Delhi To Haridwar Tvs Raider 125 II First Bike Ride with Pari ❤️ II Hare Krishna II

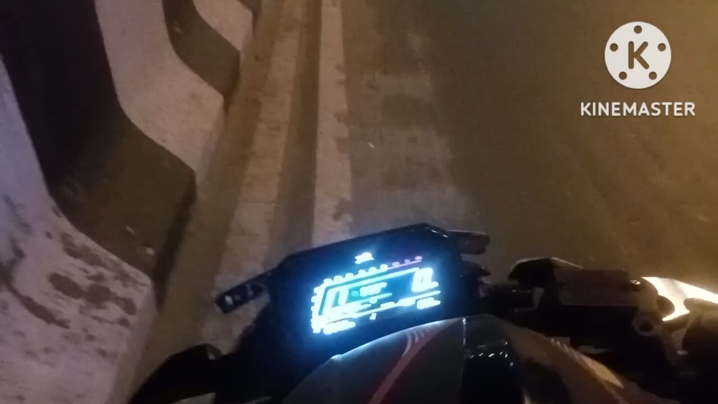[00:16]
अपनी राइड और अभी हम फिलहाल यहाँ पर है, ये आउटर रिंग रोड है दिल्ली।
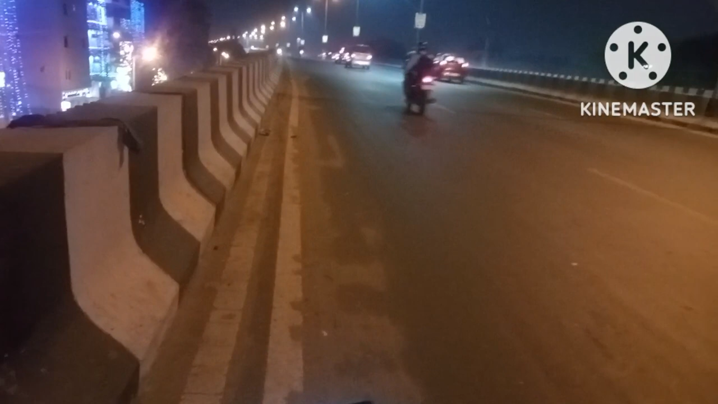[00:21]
अब यहाँ से हम अपने राइड स्टार्ट करेंगे, अब देखते हैं हम कितने बजे तक हम वहाँ पर पहुँच जाते हैं, ठीक है। बाकी हम बीच में वीडियो थोड़ा थोड़ा मतलब लेते रहेंगे। चलते